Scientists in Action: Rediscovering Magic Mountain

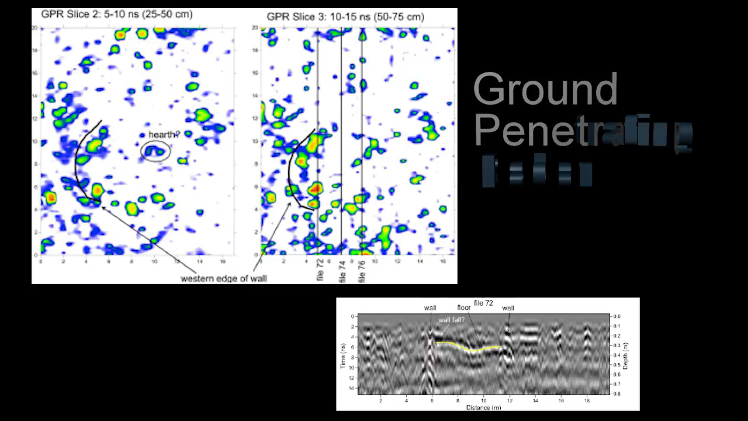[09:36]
and so we can tell how deep something is below the surface. Magnetometry is a complementary technique that shows us changes in the magnetic field of materials.